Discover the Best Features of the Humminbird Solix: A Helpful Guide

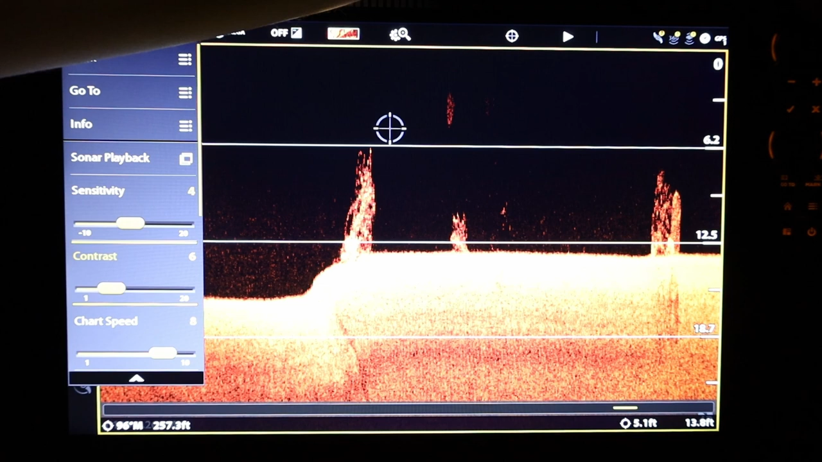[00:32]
This gives me even more control over my image so I can make sure that I don't miss anything that is below the boat. If you're more curious about how I tune my fish finders to get the very best image below the boat make sure you
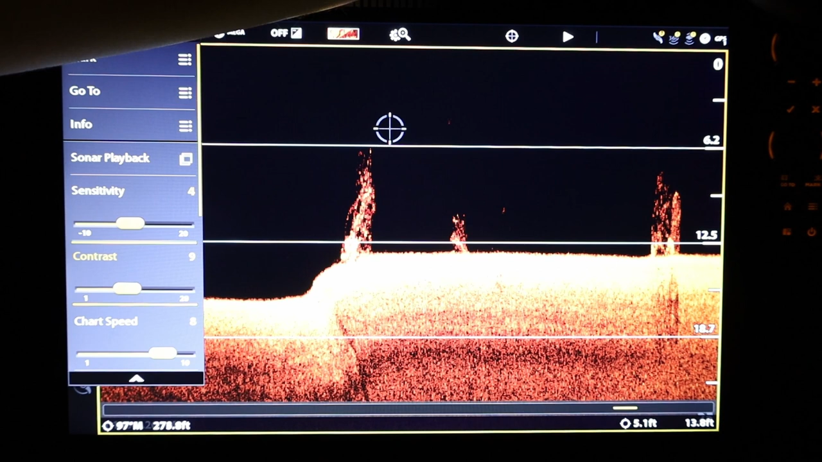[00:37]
On screen: depth 13.8 ft
check out this video and the cards above about if you're struggling with down imaging.